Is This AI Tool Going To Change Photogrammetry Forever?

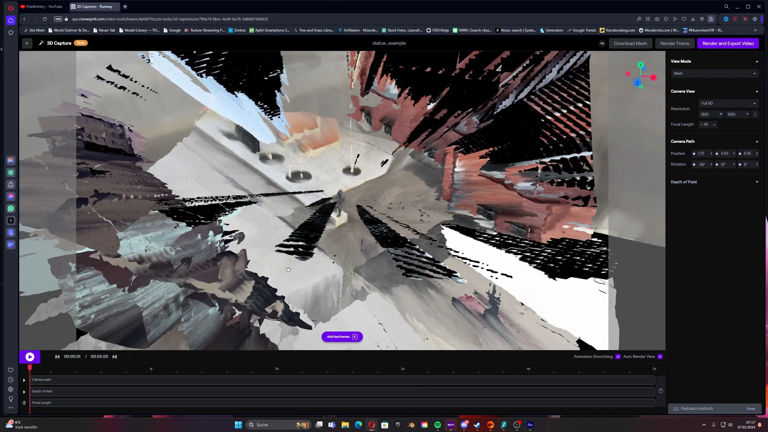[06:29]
photogrammetry scan and I think in overall it did a pretty
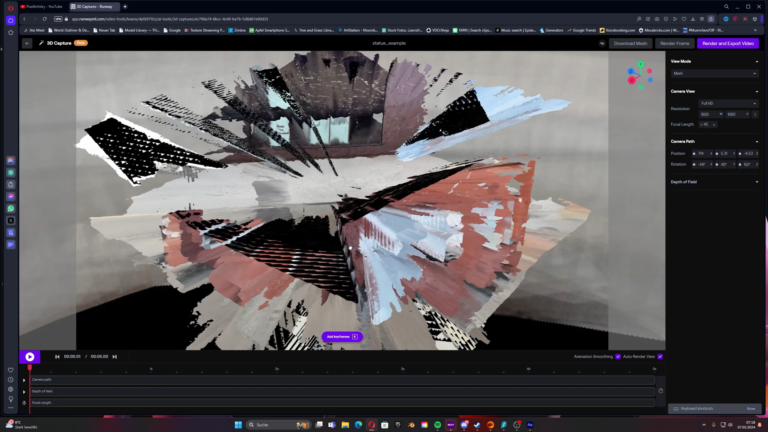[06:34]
decent job in like you know seeing the structures and everything especially
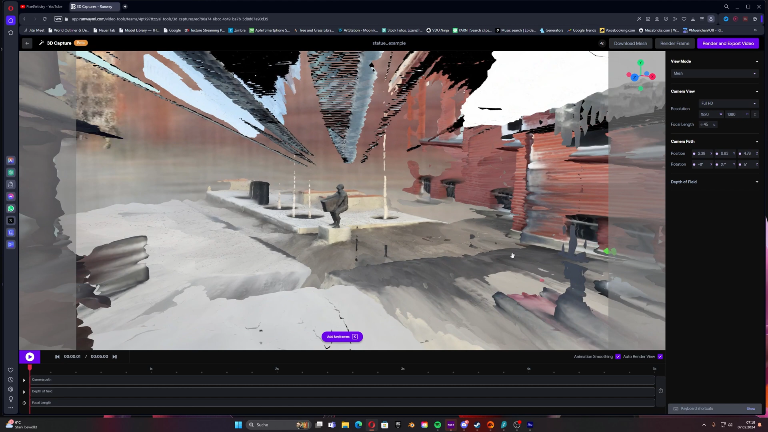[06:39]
when we load it and then we see it even more.
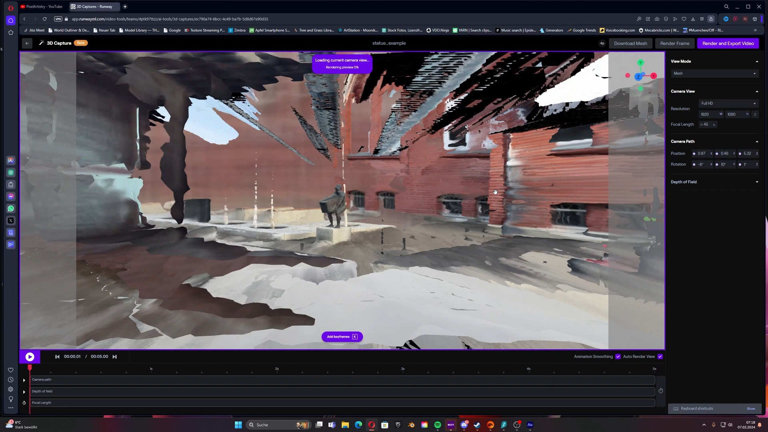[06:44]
I mean here it's not very blurry because we zoomed out too much but once we go closer you can see like
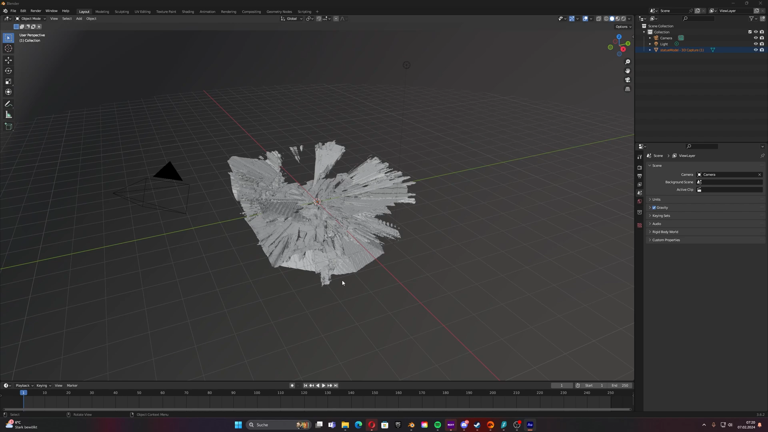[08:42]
now it's once it's loaded we can then view it and we see okay cool we have it now in our 3d view as well and can do a lot of things with it we could also use it
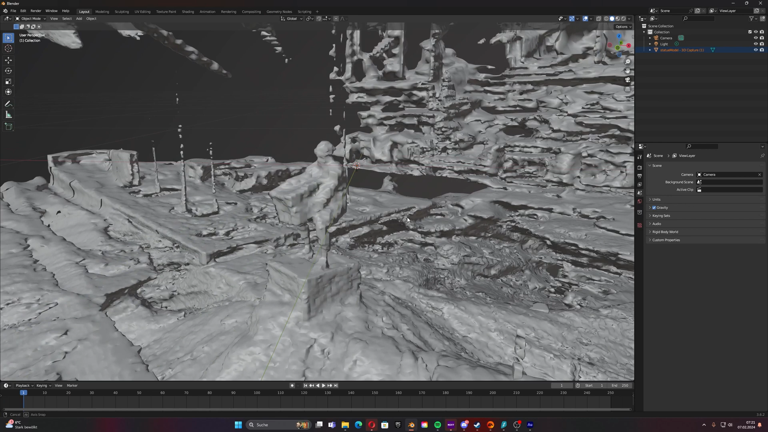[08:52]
as a scale reference which is quite nice of course when we place a cube now we can see the
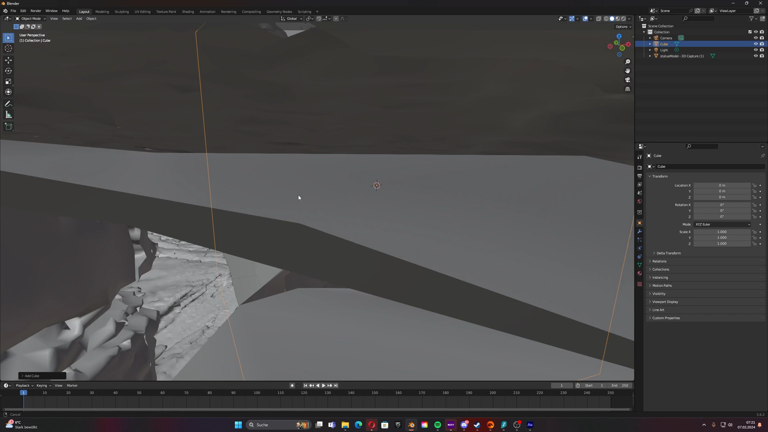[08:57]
cube is way too large but then we can simply go to the to the model and say
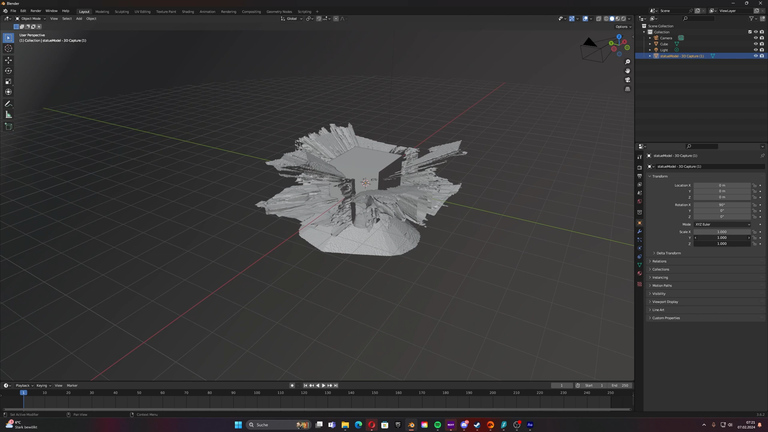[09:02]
and upscale it by a factor of 100